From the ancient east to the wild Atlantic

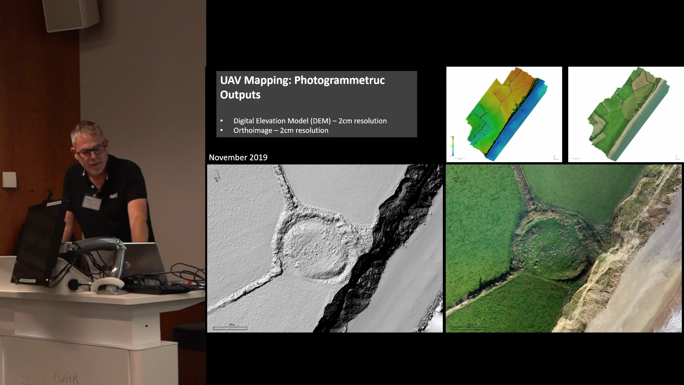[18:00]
So just enlarge the images there, which show us quite clearly that we have this very soft sediment coast collapsing into the sea with regular intervals of prolapse taking place. This baseline survey was established in November of 2019, and then we followed that up in June 2021 with a repeat survey using identical flying parameters.
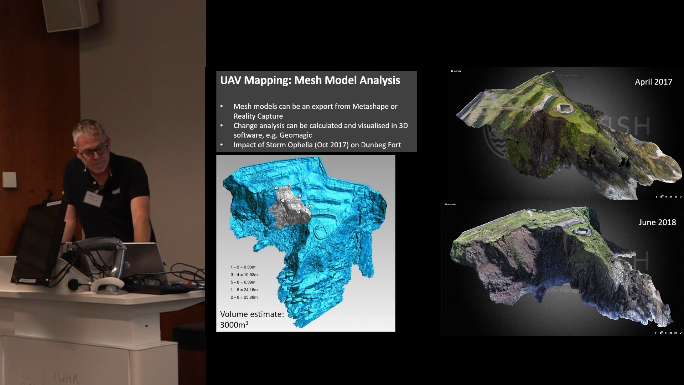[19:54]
which allows us to identify and even give some estimate of the volume of loss that's taken place on the site. This was the impact of stormophilia in October 2017. The final element, I suppose, of using the drones in Cherish was to capture video footage.